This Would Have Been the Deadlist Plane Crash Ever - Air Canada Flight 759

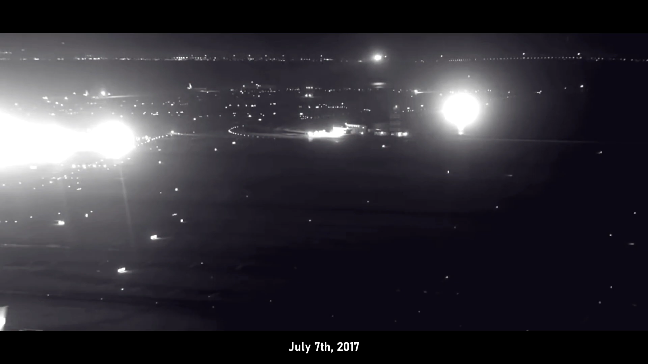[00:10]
This guy going? He's on the taxiway.
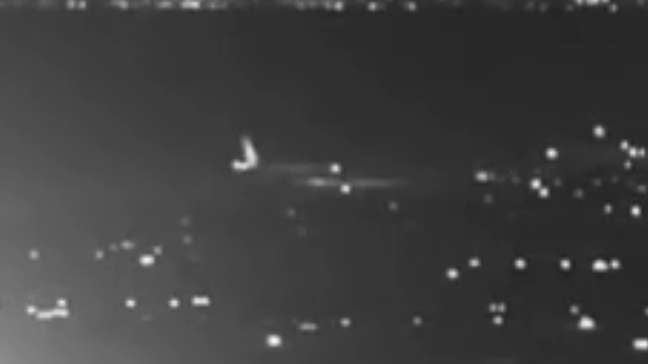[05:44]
Thankfully, the keen eye of the aircraft on the ground, including a Philippines A340 who turned on their taxi lights to alert the Canadian pilots, helped avert an indescribable disaster.